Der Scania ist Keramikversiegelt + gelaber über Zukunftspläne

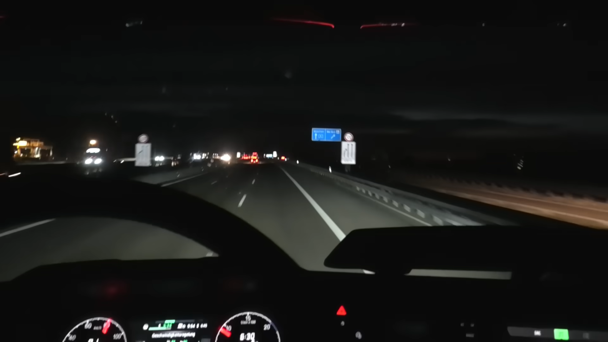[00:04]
herzlich willkommen zu einer wunderschönen neuen folge hier bei diesel tv es ist früh um 6.30 Uhr aber man merkt es wird wieder winter und es ist dunkel um 6.30 Uhr weiter hinten ganz leicht geht die sonne auf danke für die vielen netten kommentare auch zu dieser kamera mit der ich gerade filme ich denke mal dann werde ich das jetzt erstmal ein bisschen fortsetzen mit der da kann man sich noch die ein oder andere verbesserung vornehmen am setup aber so im großen ganzen hat sich keiner beschwert es hat immer noch ein bisschen gewackelt das liegt aber vor allem an meiner